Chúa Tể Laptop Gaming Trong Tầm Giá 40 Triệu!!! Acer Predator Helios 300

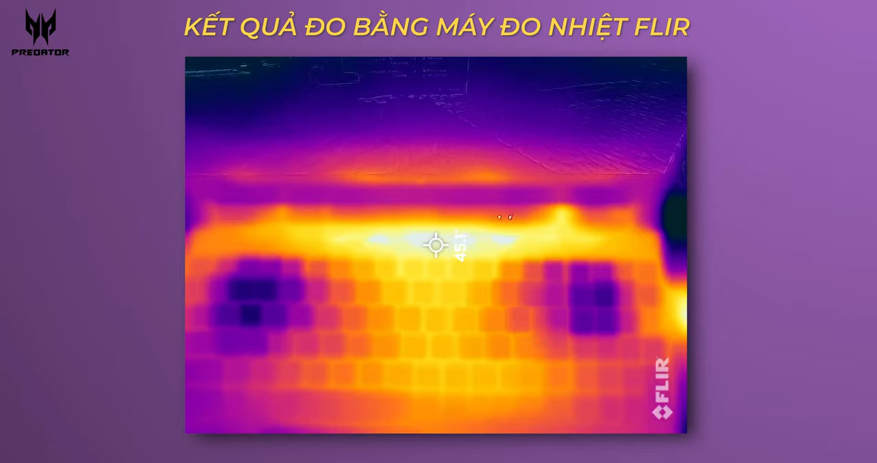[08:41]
đó chính là phần ở bên trên đây với mức nhiệt độ lên tới là 46 độ C rất là nóng nếu mà anh em đặt tay vào nhưng tất cả những phần còn lại thì rất rất là tốt với phím số khu vực phím số 2 và phím Helios ở đây phím Predator ở đây rất là mát đơn giản tại vì là đây là khu vực của 2 cái quạt tản nhiệt